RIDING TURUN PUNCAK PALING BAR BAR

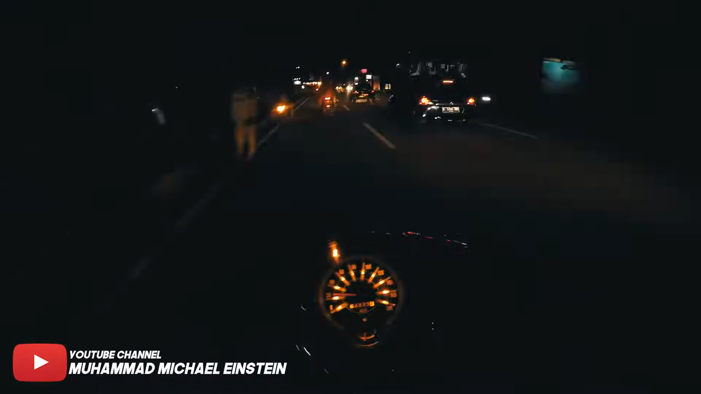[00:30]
Jadi kita langsung OTW. OTW Bogor. Ini kayaknya gerimis hujan aja.
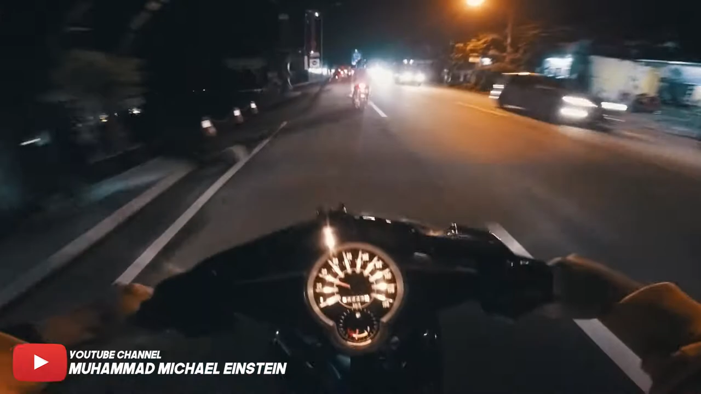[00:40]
Rame tuh. Cuman gua enggak bisa ngebut-ngebut karena dingin anjir. Aduh. Ingusan kemana-mana anjir.
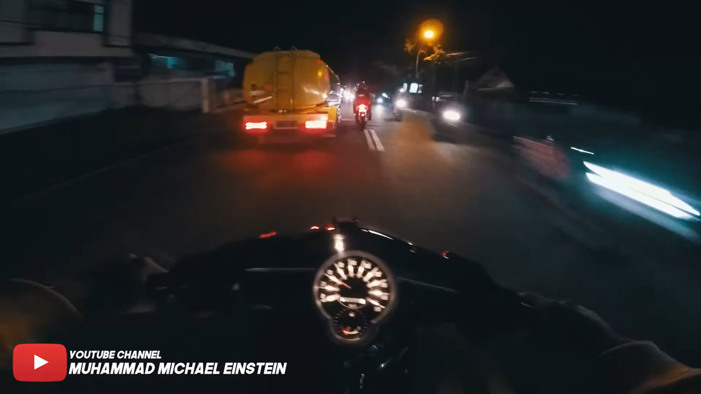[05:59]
Kesel anjir aku sama orang yang pelan-pelan tapi tengah-tengah anjing.